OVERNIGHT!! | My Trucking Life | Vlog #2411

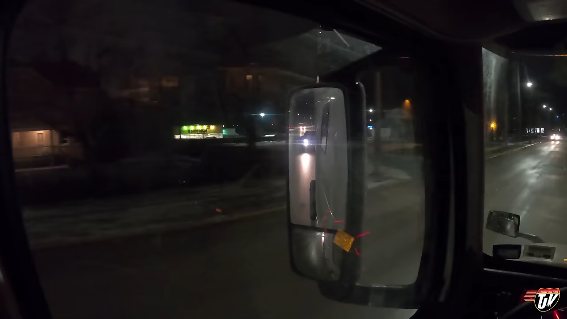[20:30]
is it here no or maybe it is around the corner yeah i guess it is roll down my dirty windows i can see where we're going there a fancy old church there oh wait nope nope that's not it yet not it yet nope how do i get over there oh here we go okay